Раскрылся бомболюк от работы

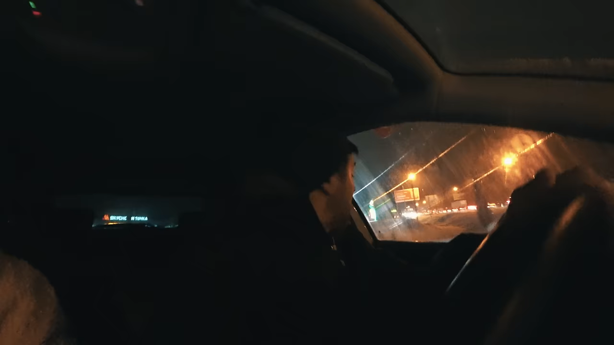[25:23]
Ну, а я не набираю, поэтому я себе беру как можно больше, стараюсь как бы себя... Блин, тачку так ведет, вообще, снегопад этот такой лютый.
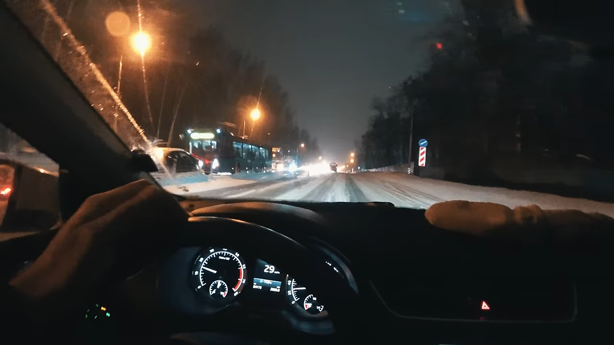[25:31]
Еще и 11 градусов, я, конечно, повторяюсь, и прям корка льда. При поворотах не очень так уютно и комфортно, я бы сказал.